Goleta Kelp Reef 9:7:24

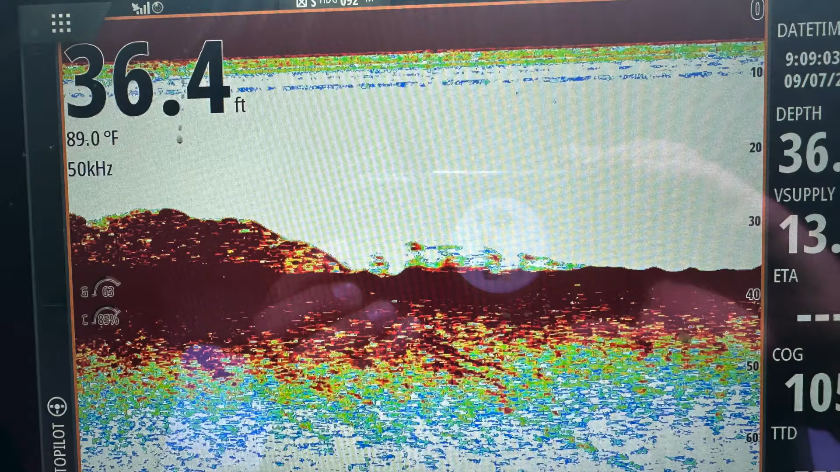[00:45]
On screen: depth 36.4 ft, water 89.0°F
Hello fellow fish reefers this is a top-down look using sonar where you can see the kelp on the 16 sea caves deployed in March of 2024 and